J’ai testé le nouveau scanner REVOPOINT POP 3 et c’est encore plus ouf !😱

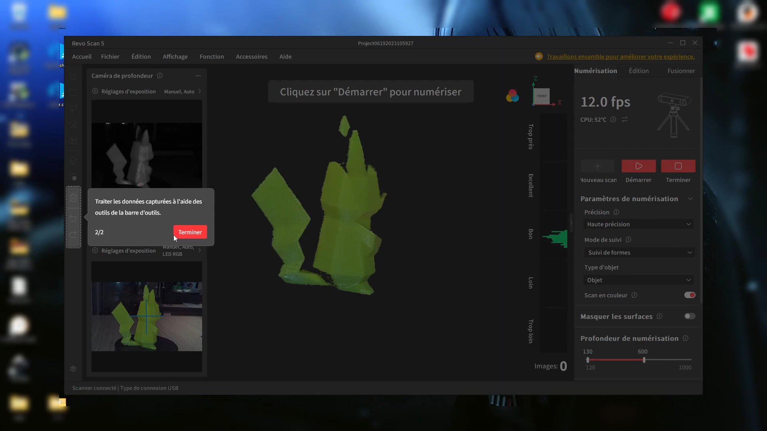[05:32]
Voilà, je vais mettre un grand écran.
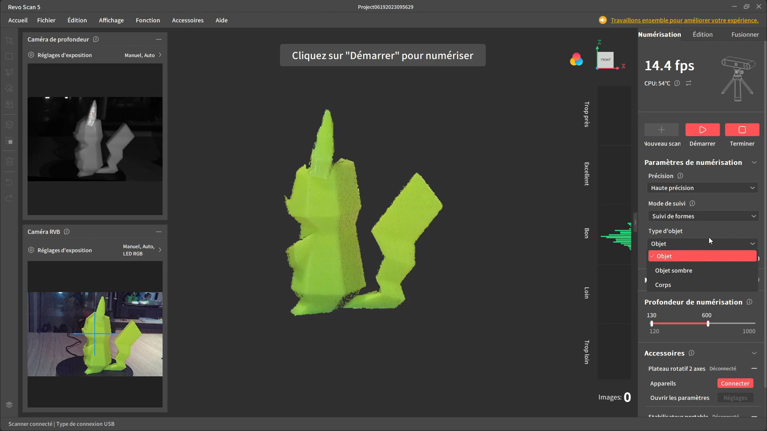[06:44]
Vous pourrez aussi choisir de scanner en couleur ou pas. Et de masquer les surfaces. Donc ça, c'est si on aperçoit votre plateau ou votre surface sur laquelle est posée. L'objet à scanner.
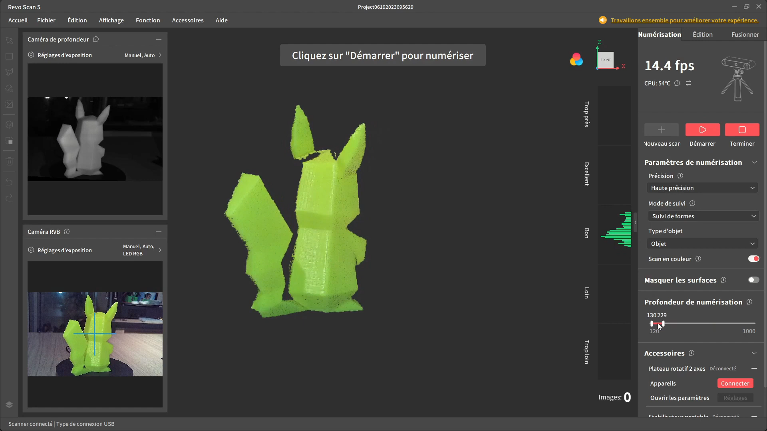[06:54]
Vous pourrez aussi régler la profondeur de numérisation entre 120 et 1000 mm. Ce qui vous permettra d'ajuster au mieux et d'éviter d'avoir des objets qui puissent être en arrière-plan,
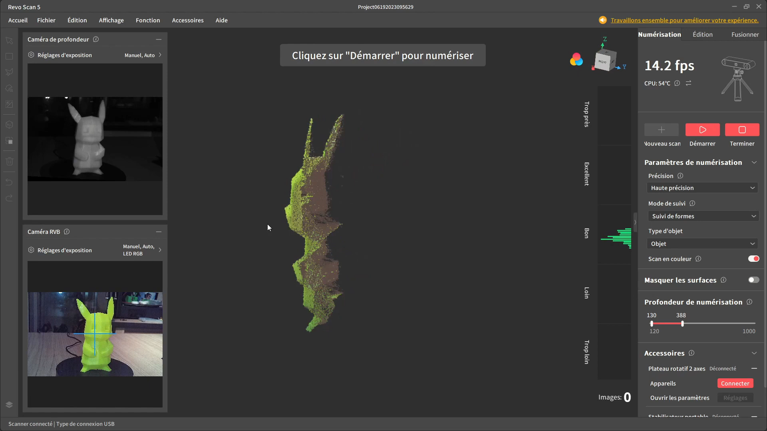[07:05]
d'être scannés.
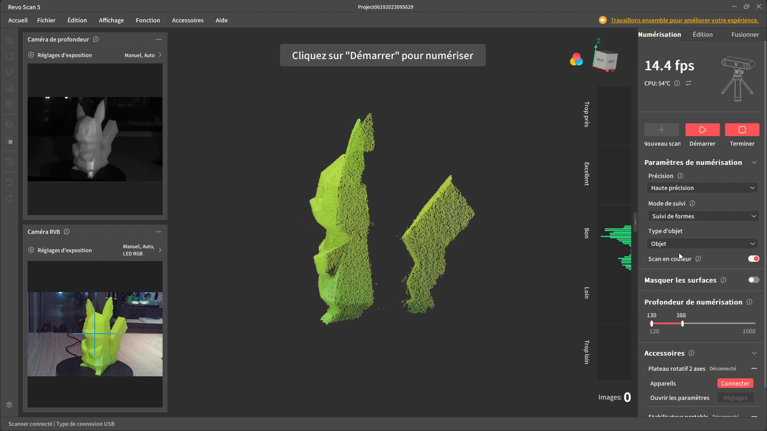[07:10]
Donc ça, c'est à vous de régler en fonction du pré-rendu que vous avez à l'écran. Ensuite, vous pourrez aussi connecter des accessoires comme un plateau rotatif 2 axes que je n'ai pas là. Donc je ne pourrais pas le tester.
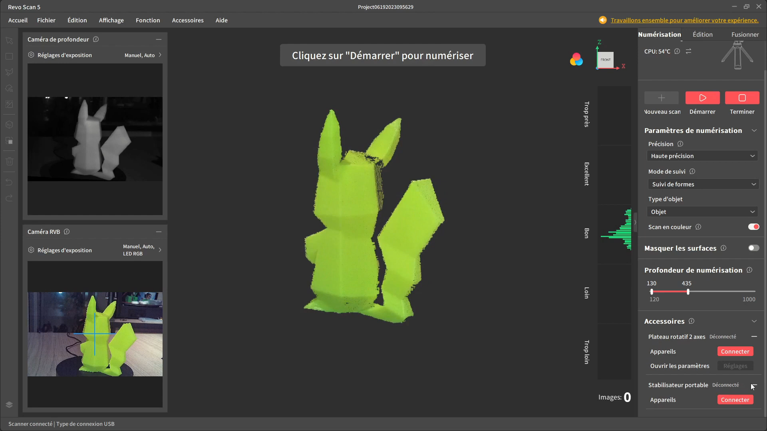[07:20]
Ou un stabilisateur portable que je n'ai pas non plus. Mais pourquoi pas vous faire une présentation ou un essai plus tard. On va donc maintenant passer au scan de notre ami Pikachu.
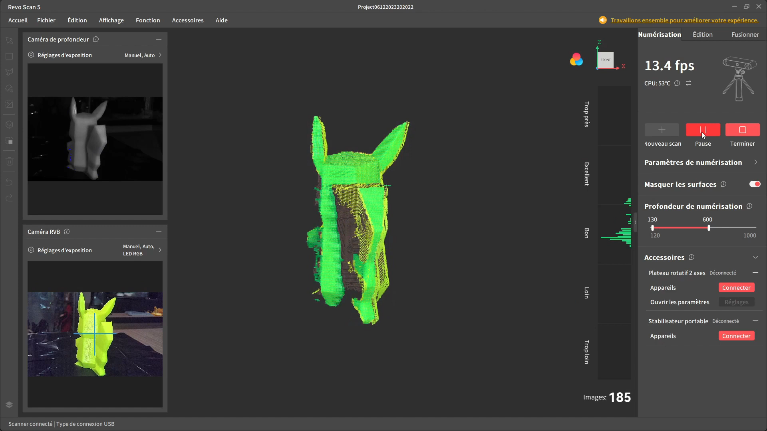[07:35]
On voit que le graphe est entre bon et excellent, qu'il est de couleur verte. Donc c'est qu'on n'est pas trop mal.
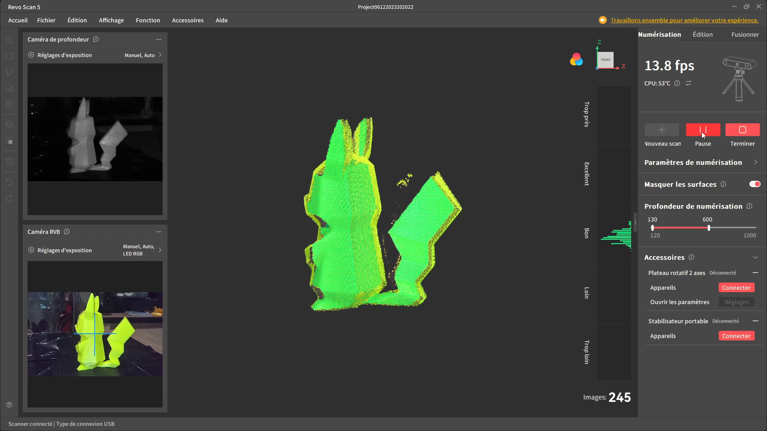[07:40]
Donc on fait un tour, voire deux tours du Pikachu debout sur le plateau. Et ensuite, on va pouvoir mettre en pause le scan et puis basculer le Pikachu sur le côté pour
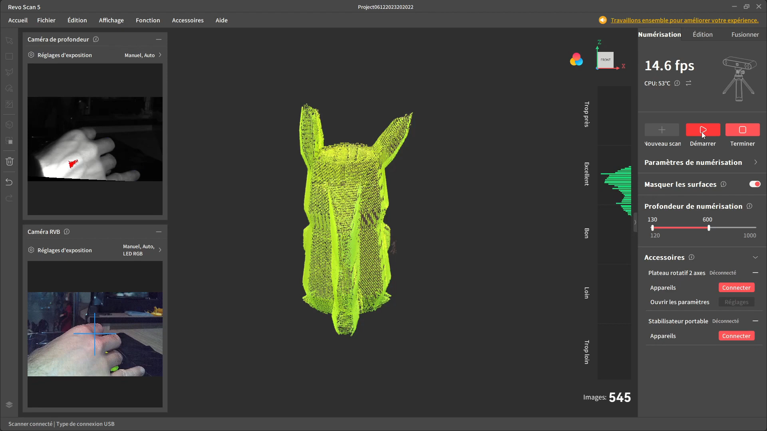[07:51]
pouvoir scanner le dessous et le dessus.
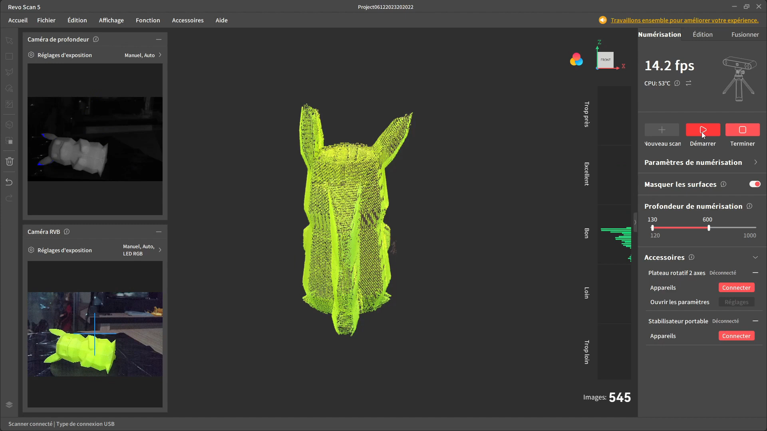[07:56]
Vous allez voir qu'il va y avoir un suivi automatique. Ce qui fait que les images vont pouvoir fusionner ensemble et puis créer un scan complet de l'objet.
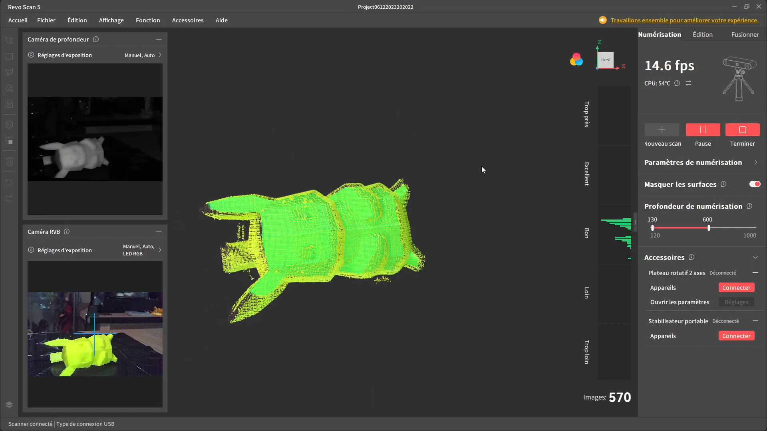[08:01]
On va passer le scan en accéléré parce que ce n'est pas vraiment très intéressant à observer comme ça.